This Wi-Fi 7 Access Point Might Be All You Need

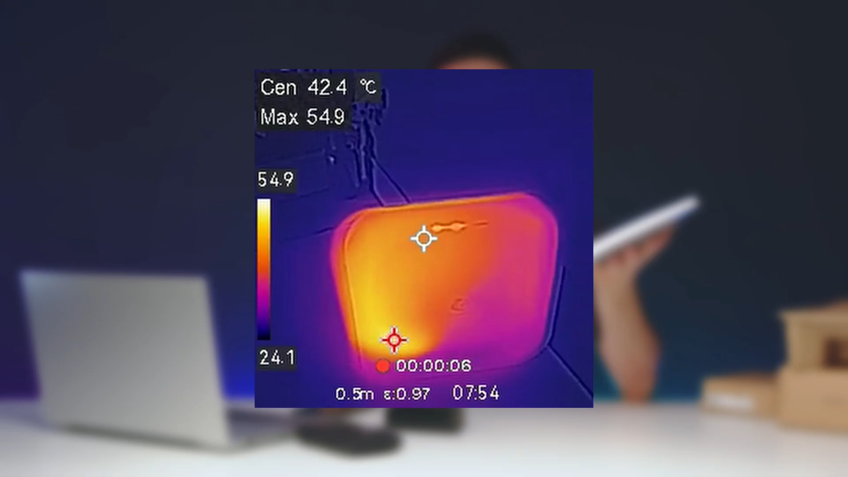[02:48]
On screen: spot 42.4°C
we can see here at the front and then going to the back so
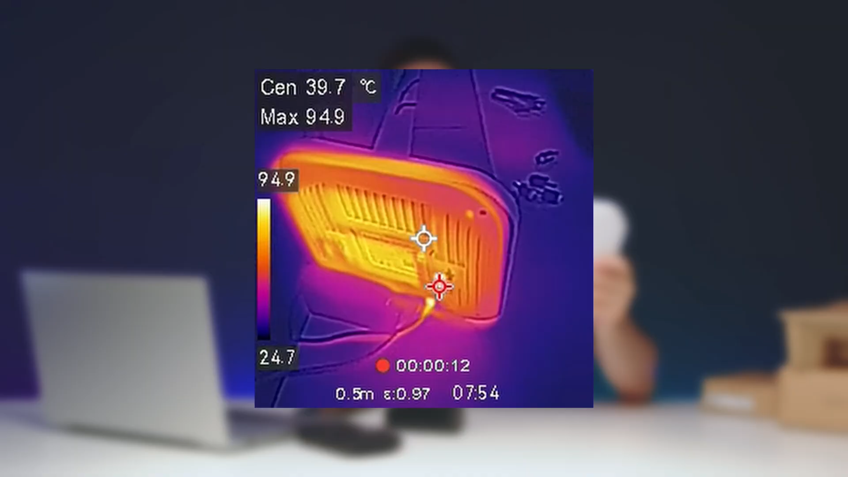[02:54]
On screen: spot 39.7°C, max 94.9°C, scale bottom 24.7°C
those are kind of like the temperatures you're getting on this so one thing to remember is you're definitely gonna